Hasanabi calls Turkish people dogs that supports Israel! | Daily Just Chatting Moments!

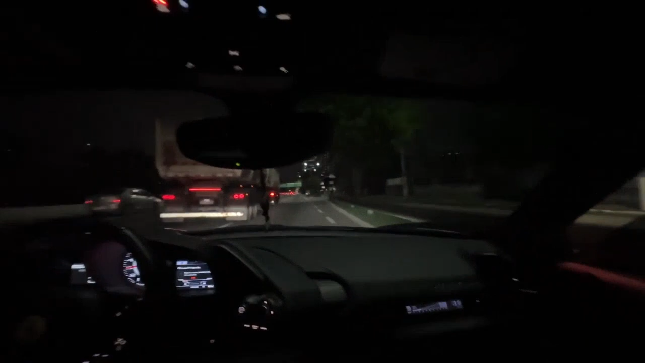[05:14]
com esse caminhão indo pra direita. Mas o problema não foi nem o caminhão, foi o carro atrás de nós. Ele quase bateu e você nem viu, né?